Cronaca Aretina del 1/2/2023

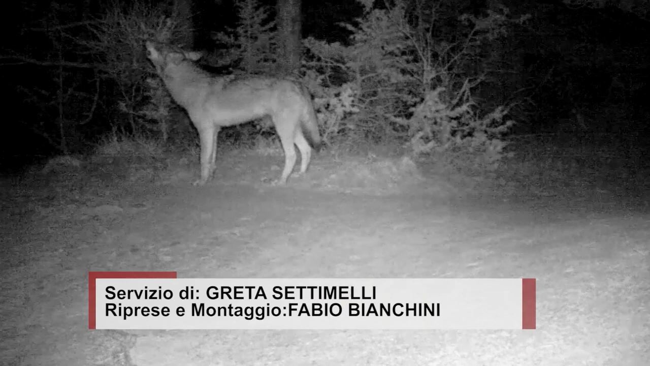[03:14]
Queste immagini ci arrivano dal Parco Nazionale delle Foreste Casentinesi e ci restituiscono tutta la bellezza di un animale, il lupo, che negli anni dopo il pericolo di estinzione si è indubbiamente riappropriato dei suoi spazi naturali.
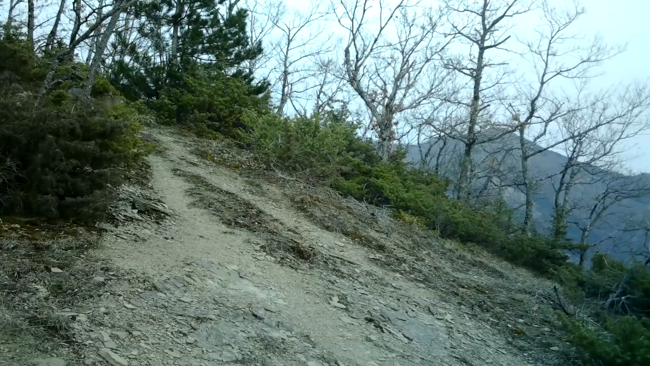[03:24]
Oggi al centro di un difficile equilibrio tra la natura appunto e la sicurezza dell'uomo.
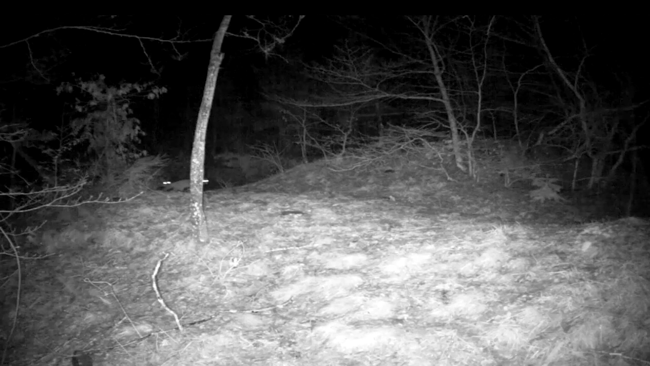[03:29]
Qui un esemplare è in cerca di una sorta di amicizia poi purtroppo andata male con una volpe. Qui come natura vuole invece sta cacciando ed infine qui una coppia che marchia il territorio.